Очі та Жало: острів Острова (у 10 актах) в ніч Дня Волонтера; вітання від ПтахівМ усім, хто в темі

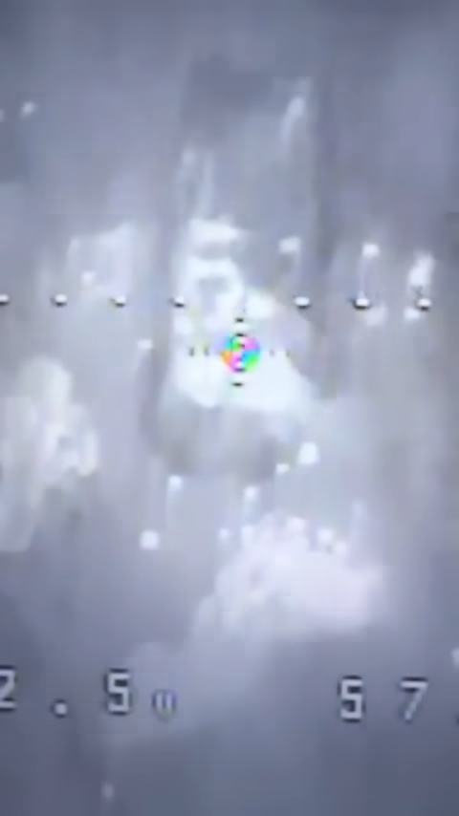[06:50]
Що там так пекає Польк, польк,
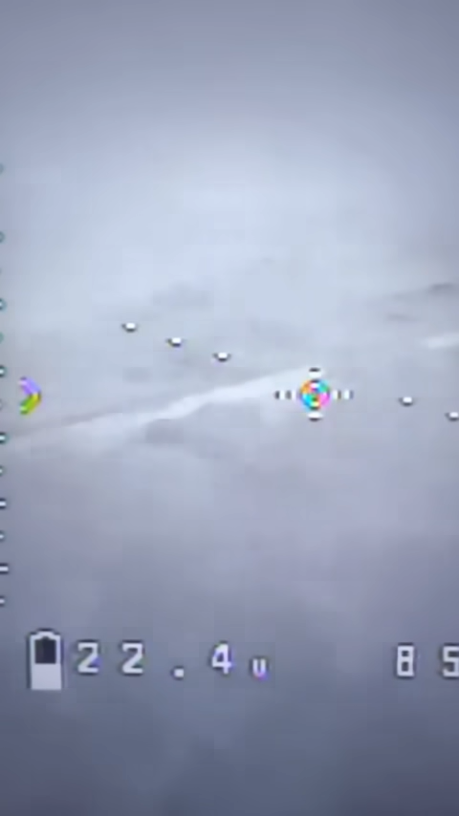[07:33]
бетером І трохи відпустив З уваги Перехрестя порід Вон якийсь хробак Пре Повернулися до Основного місця подій А тут
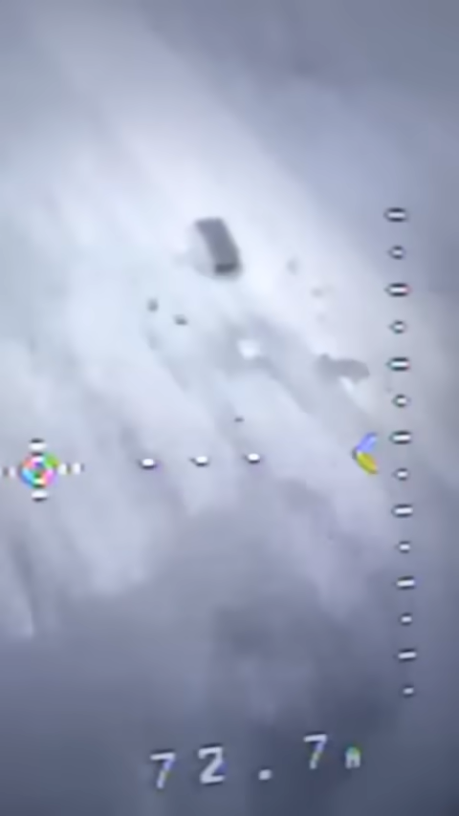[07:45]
парада Зараз ви Побачите Набехкало Голубцю Достатньо
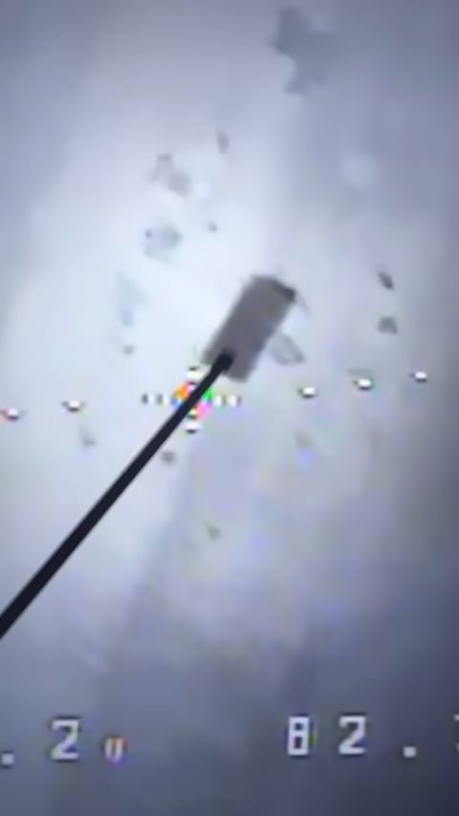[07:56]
Раз Шматок лайна Два Ну, той пікап вже був Вон хтось поперся
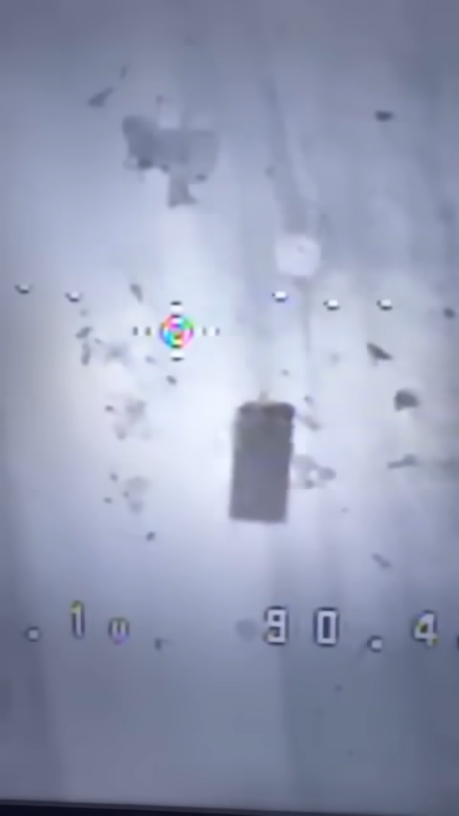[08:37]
Мікроавтобус Чи що Буханець Ще один буханець Ну, та й за один А що це так розісраво в мене? Оце навіть в день ми не змогли ідентифікувати.
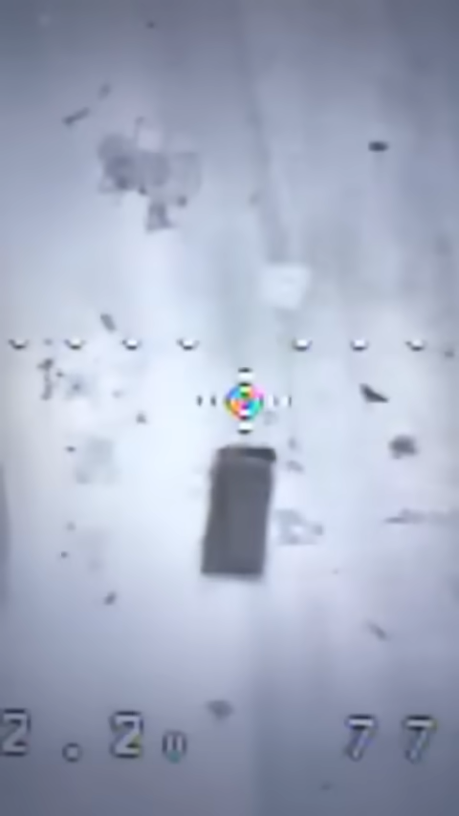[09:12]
А полетів ще один. Пада! Добренько.
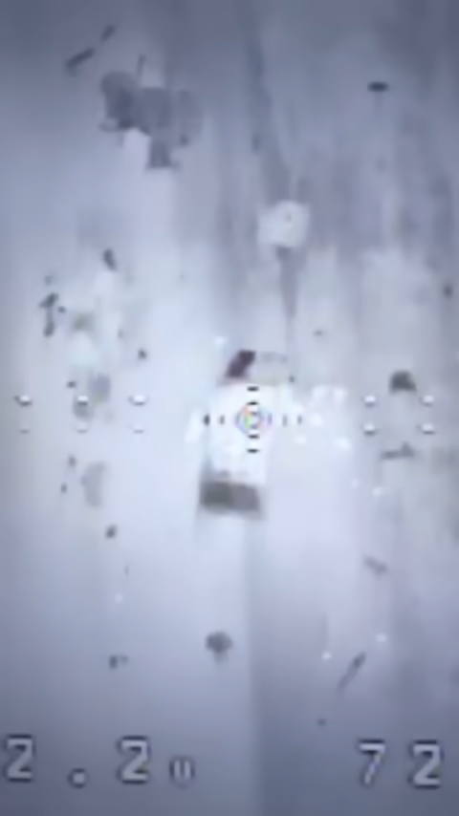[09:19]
Трохи скальпа зняли. Але картина файна. Раз, два, три, чотири, п'ять. На одному перекресті. І це лише поки.
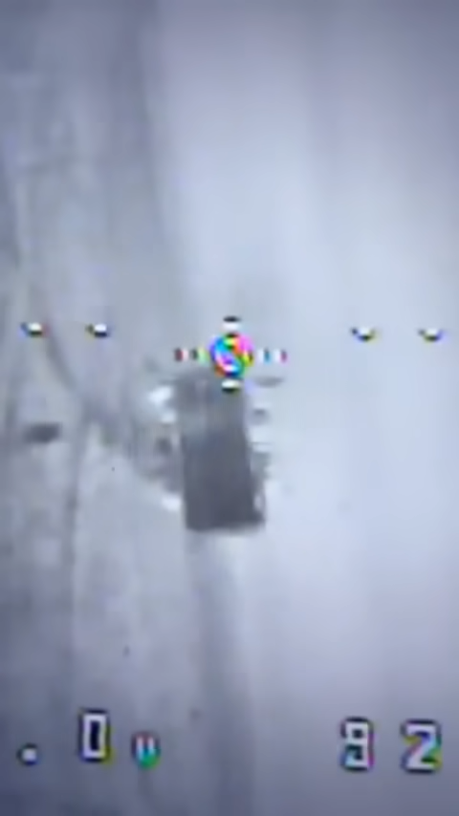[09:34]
Чесно кажучи, спостерігали тут інтенсивний трафік, але отчам своїм не повірили,
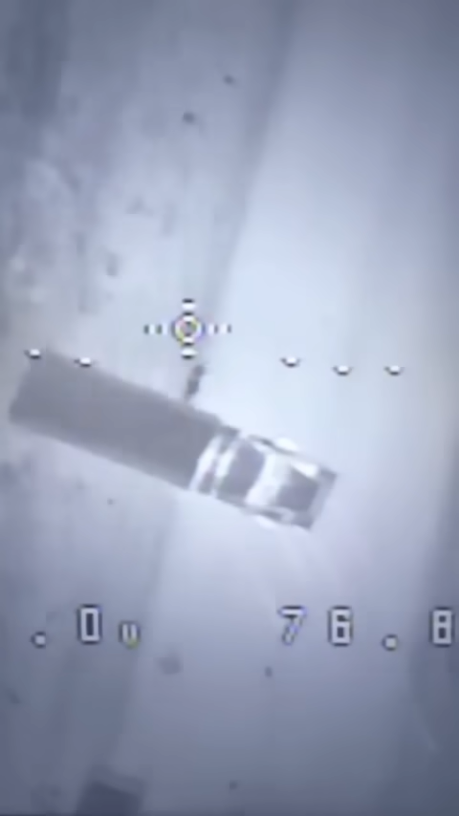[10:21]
А хробак зразу розвертається тікати. Пав! Ні. Хробак валить. Хробак валить, хоча і підбитий. Але він не знає, що там теж є цукерки.
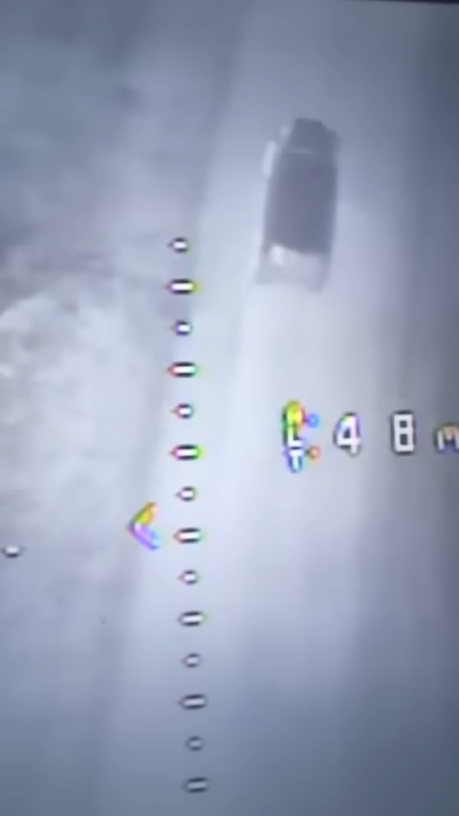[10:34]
Придурок. Як він їх проскочив, незрозуміло.
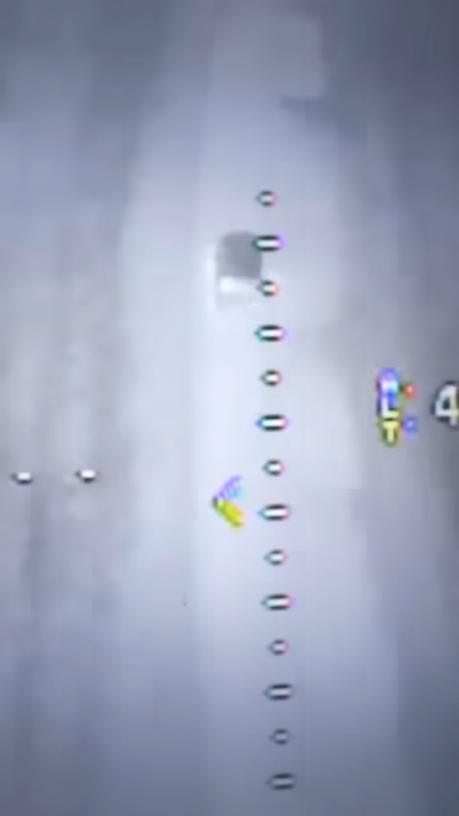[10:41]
Але зараз все стане на своє місця.
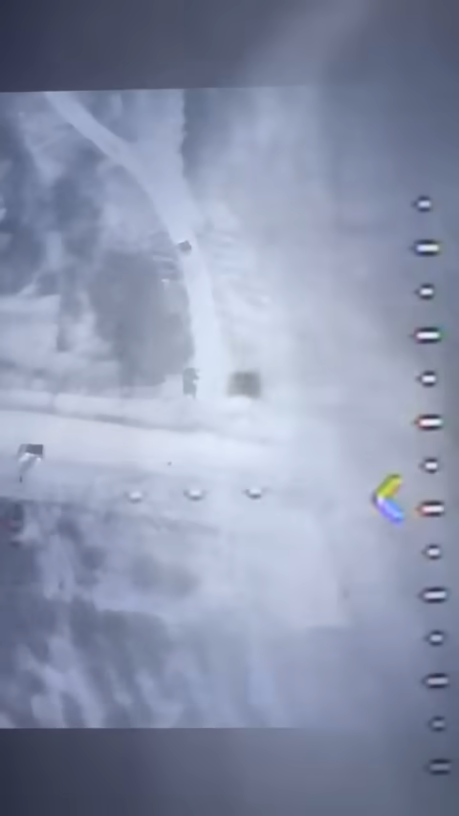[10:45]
У моменту фільмування і контроль за цим перехрестям бере на себе додатковий екіпаж нічного Мавіка.
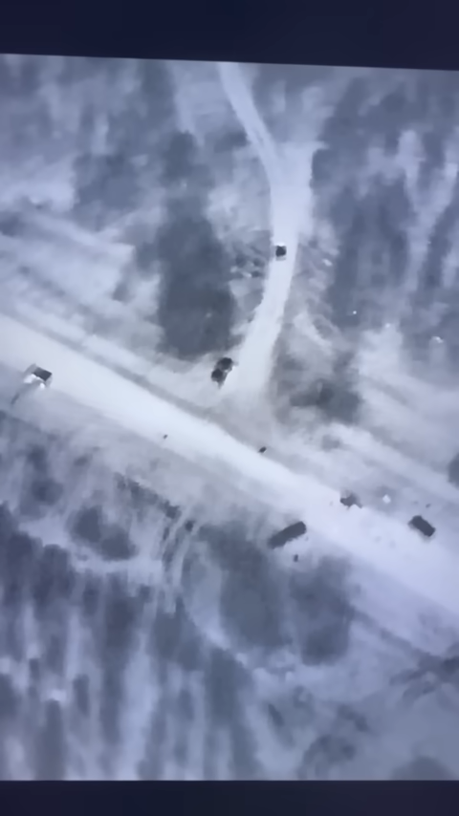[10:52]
Один, два, три, чотири, п'ять. І тут з'явився якийсь шостий.
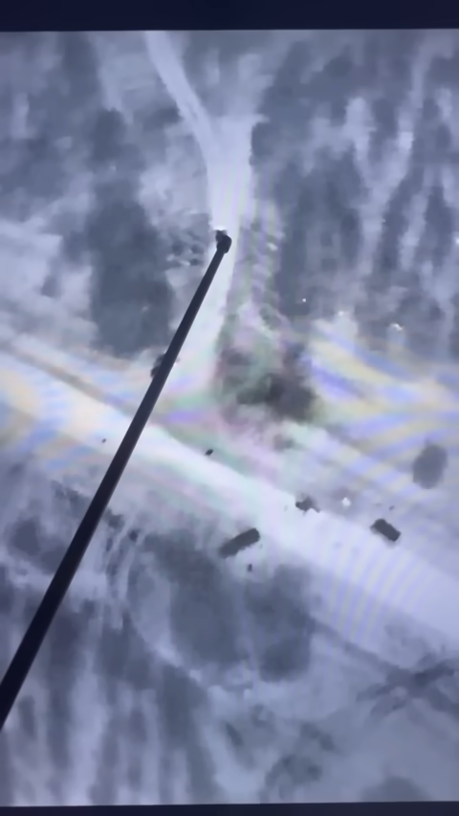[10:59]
І більше ми очей до ранку цього перехрестя вже не відведемо. І зараз буде та вантажівка, що я показував. Ось вона грибе. Пілоти нічного дрона побачили і значно раніше, ніж нічний доктор.
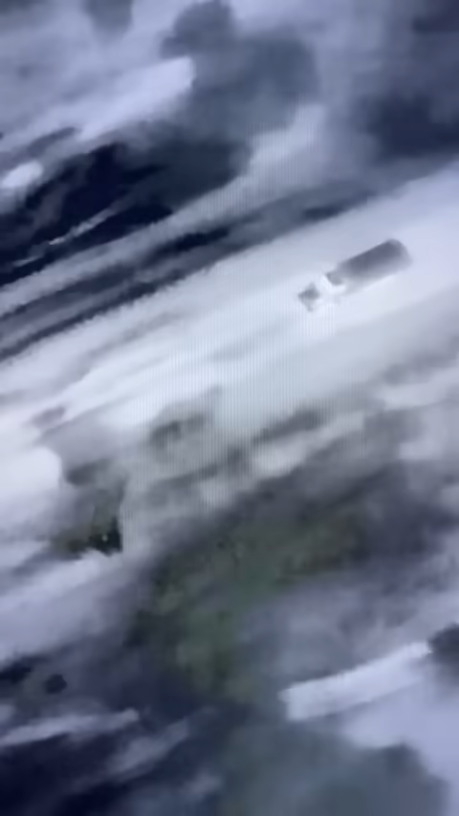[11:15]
І супроводжують до місця зустрічі.
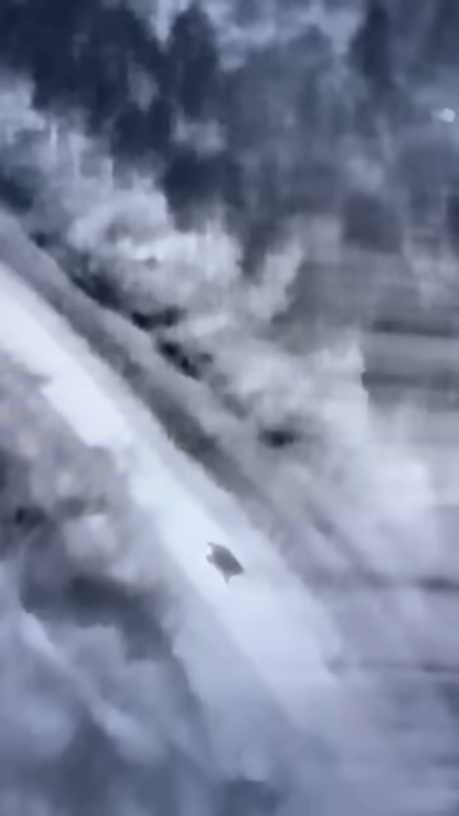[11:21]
З дивом він проїхав ті загороджувальні бар'єри з сукерками, що трошки вище були розміщені.
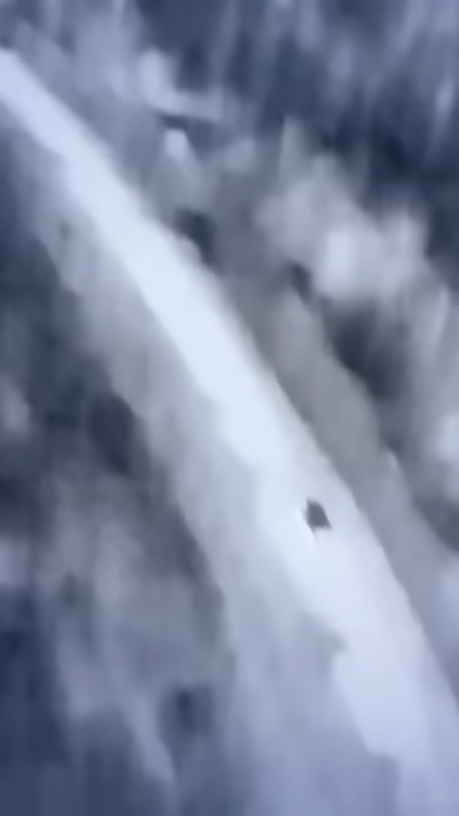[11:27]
Але тепер вже спостерігаємо все докупи.
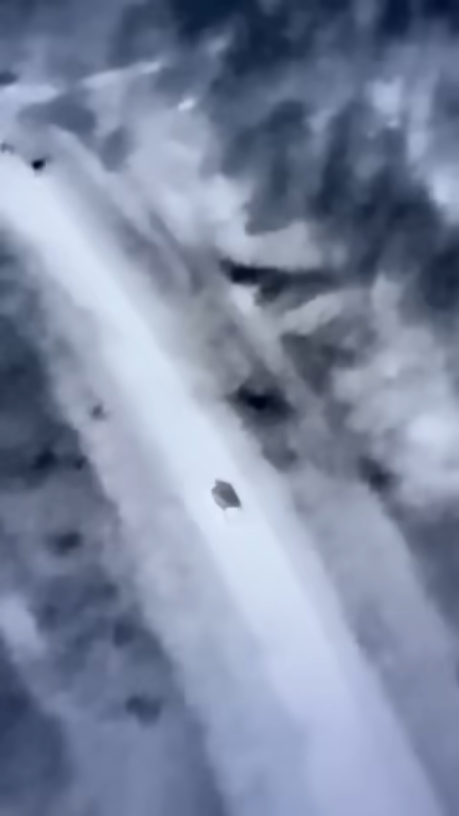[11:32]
Вон той наш остріл. Ось підрулює до нього вантажівка.
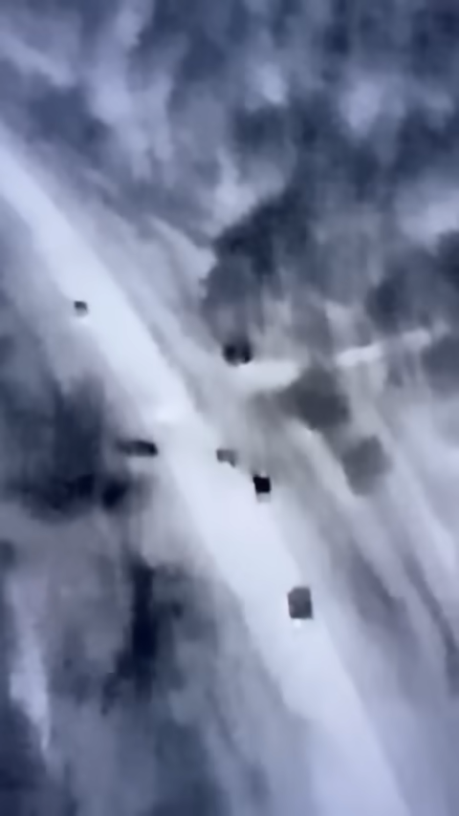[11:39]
Нічний бомбер його вже бачить.
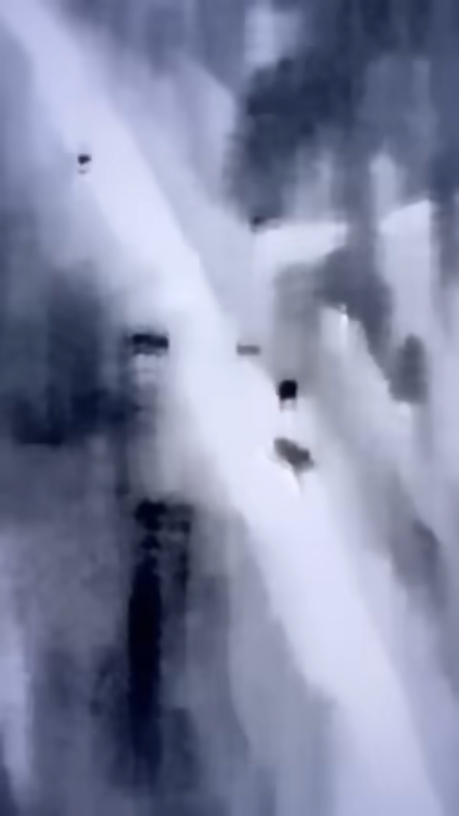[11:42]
Вантажівка кипішує на розворіт. Бачите, вона тентована, як виявилося в ній купа хробаків.